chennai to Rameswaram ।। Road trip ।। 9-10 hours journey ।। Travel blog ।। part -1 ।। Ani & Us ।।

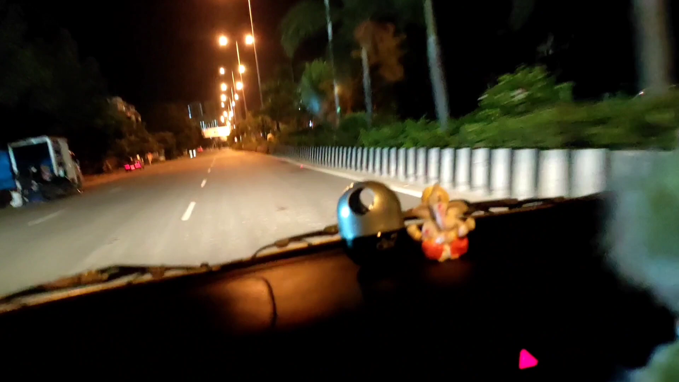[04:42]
सुबह होते होते हम लोग आई थिंक पहुंच जाएंगे, चेन्नई क्रॉस कर लेंगे, पॉन्डिचेरी पहुंच जाएंगे।
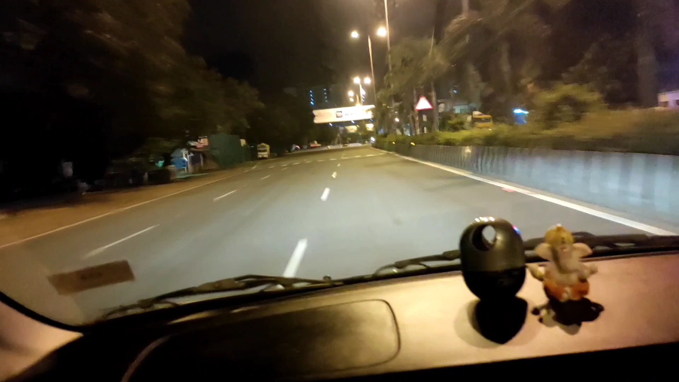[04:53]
तो
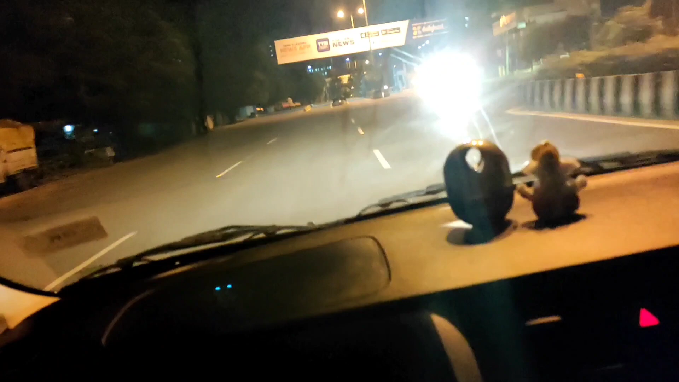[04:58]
हाँ बस हम पहुंच जाए तो वो सही है, देखते हैं क्या होता है।
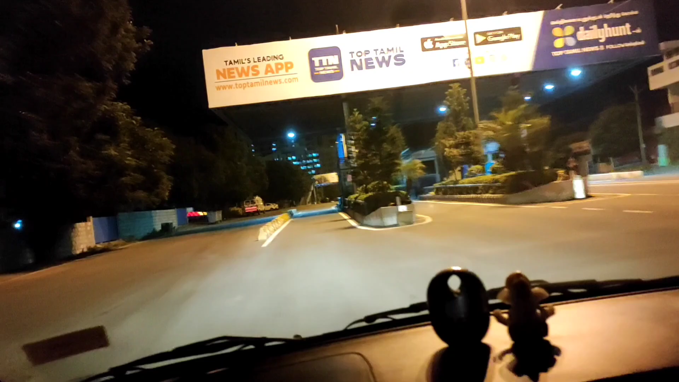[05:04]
ये तो पहली बार देख रहा हूँ, टोल बट गया है यहाँ